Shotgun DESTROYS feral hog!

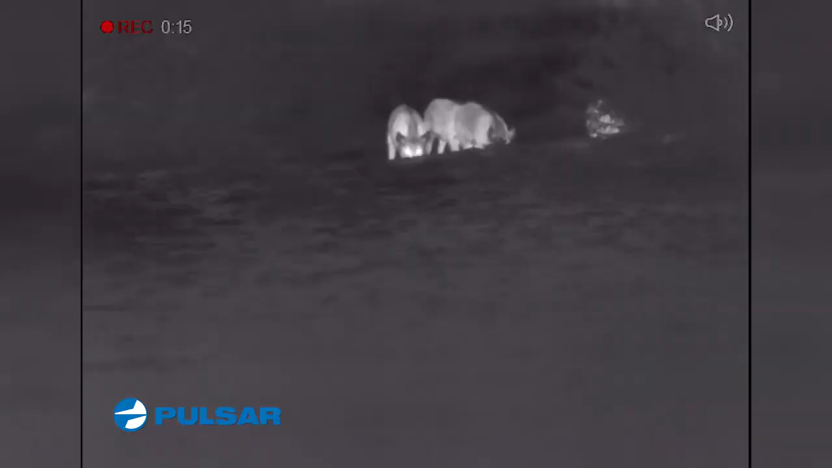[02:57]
we've got some hogs coming in there's some coming in right now I can hear me corn
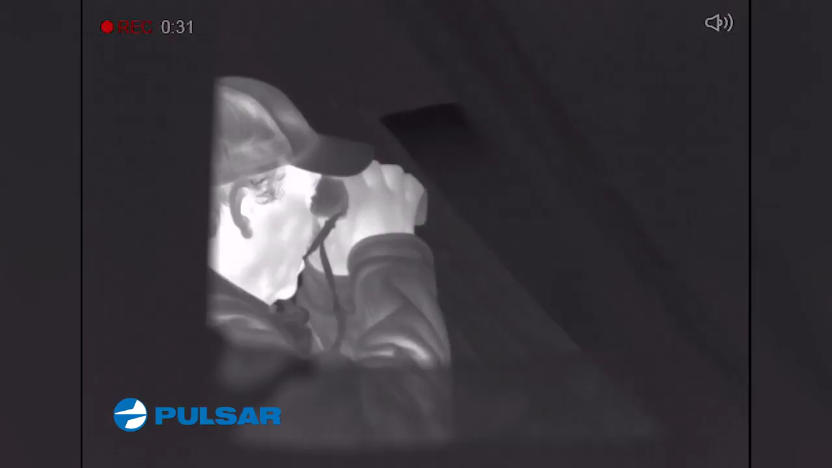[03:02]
there's several of them they're good size too
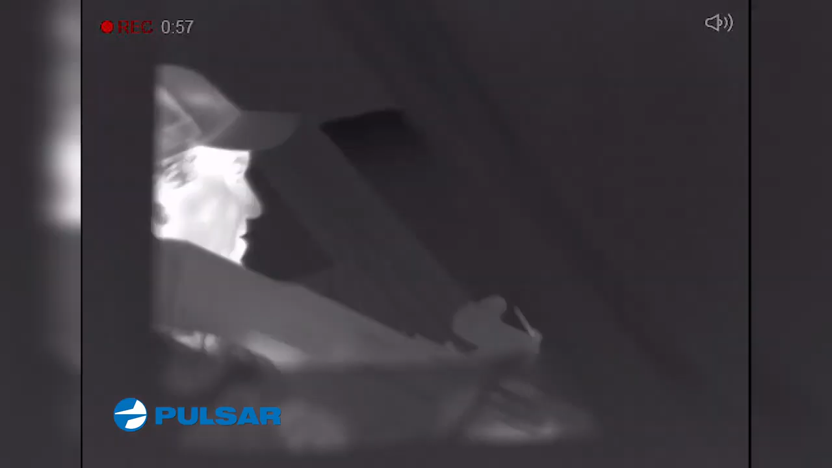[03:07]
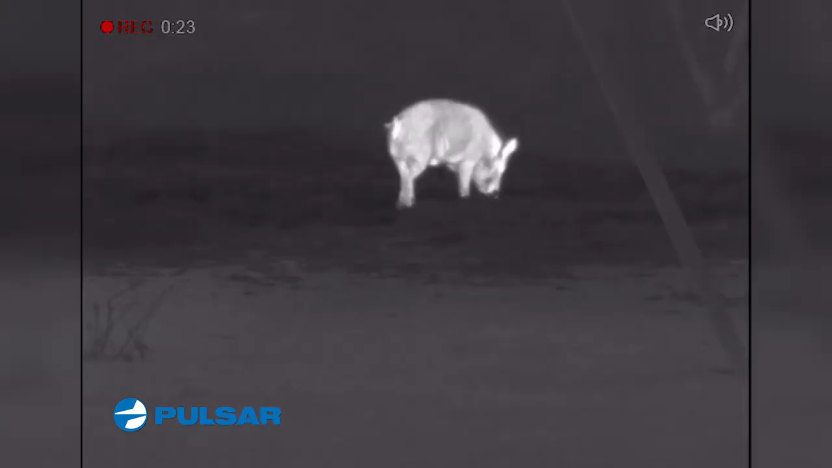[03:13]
okay the one on the far right okay here it goes